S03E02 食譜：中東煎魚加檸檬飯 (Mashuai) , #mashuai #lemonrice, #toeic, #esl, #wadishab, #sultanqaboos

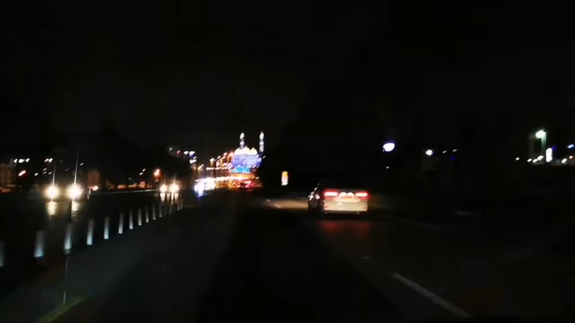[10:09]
And that's the best time to visit or to simply pass by Al-Amin Mosque.